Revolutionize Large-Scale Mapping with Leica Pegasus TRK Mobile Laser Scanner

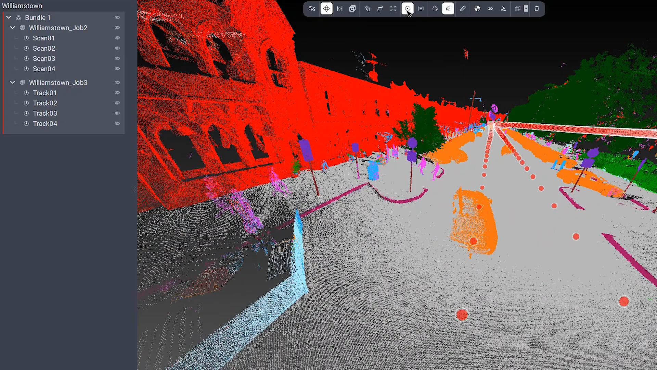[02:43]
Cyclone Pegasus office further leverages the power of AI via its point cloud classification routine.
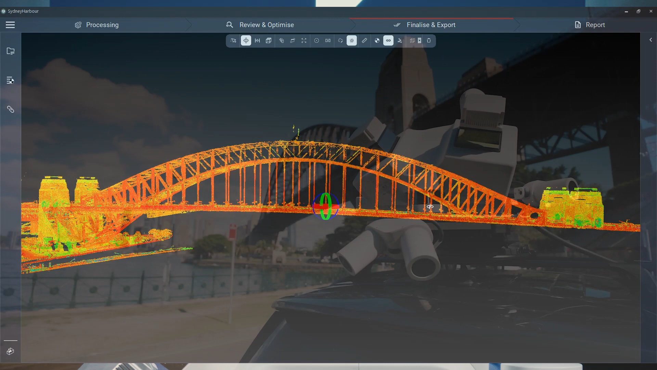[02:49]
If you're using the Pegasus TRK you're working smarter, safer and more efficiently than ever before.